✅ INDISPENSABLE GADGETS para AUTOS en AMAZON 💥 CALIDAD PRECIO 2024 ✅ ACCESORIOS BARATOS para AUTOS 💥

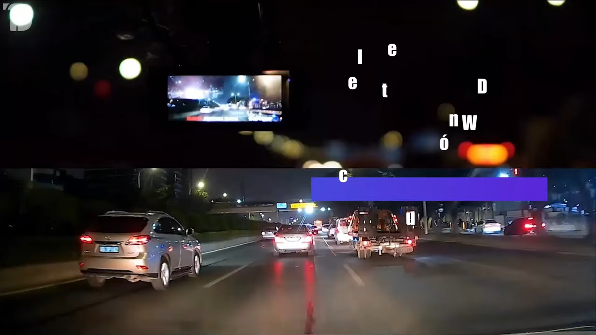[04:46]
Además, los archivos de videos se pueden descargar al teléfono y compartir con sus amigos a través de las redes sociales mediante la aplicación Rectiger Dash Cam.